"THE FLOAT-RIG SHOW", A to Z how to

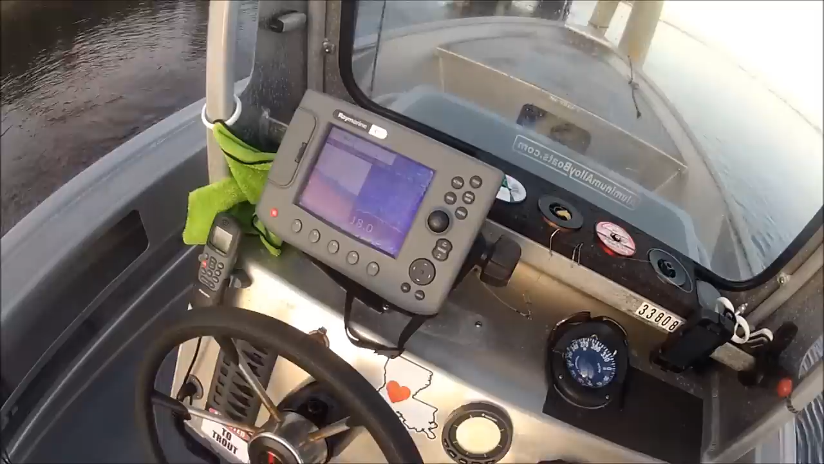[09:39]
now that's important you gotta know what depth you're in when you're float rig fishing if you know your depth